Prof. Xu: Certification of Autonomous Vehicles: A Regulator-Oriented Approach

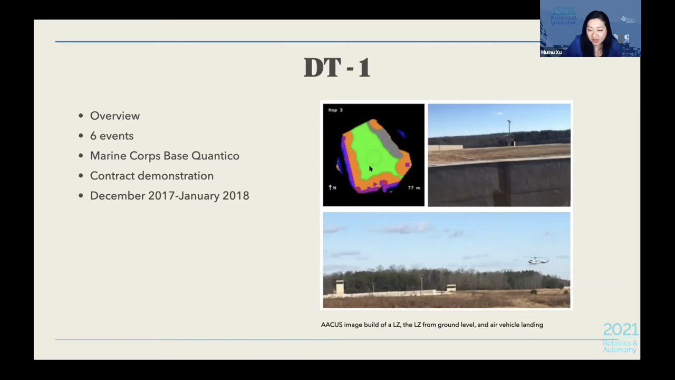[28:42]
Um, so, so this is an image of the landing zone that was determined by the, um, the decision engine. So everything in green is, is determined safe to land. Um, this is the ground level view of where it was landing. And this is sort of another view of the landing zone, um, of the vehicle landing itself. So this image here just shows the, the vehicle building situational awareness about the landing zone as it's flying.